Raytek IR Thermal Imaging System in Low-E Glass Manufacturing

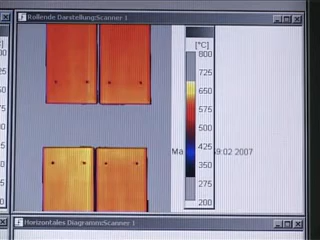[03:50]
the gs 110 software combines all measured data into a two-dimensional thermal image
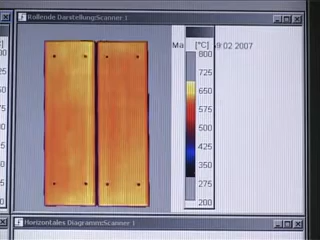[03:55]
which is displayed in real time on a computer screen if temperatures are not within
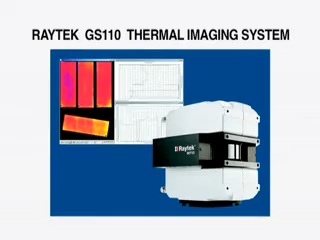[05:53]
thermal imaging system monitors the temperature distribution of low e glass even at low or changing emissivity values